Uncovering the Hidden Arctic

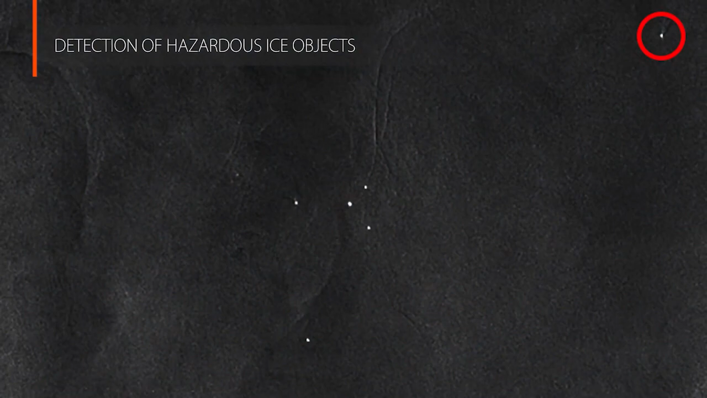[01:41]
icebergs and shifting coastlines to prevent shipwrecks and speed journeys